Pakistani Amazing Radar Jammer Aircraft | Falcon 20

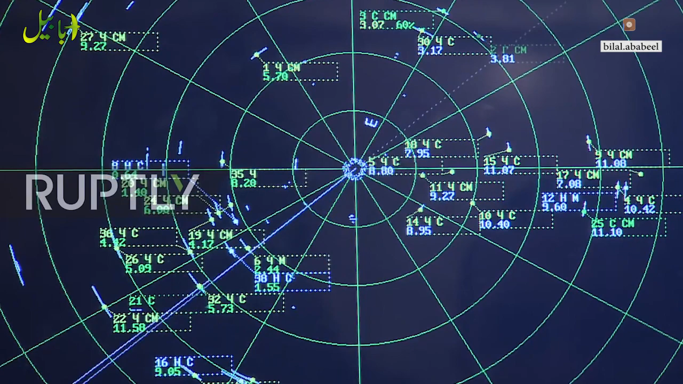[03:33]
ہوتا ہے کہ دشمن کے ریڈار پر بہت سے ٹارگٹ دکھائے جاتے ہیں تاکہ اصلی ٹارگٹ کو چھپایا جا سکے اب جائمنگ بھی دو قسم کی ہوتی ہے ایک ہوتی ہے میکینیکل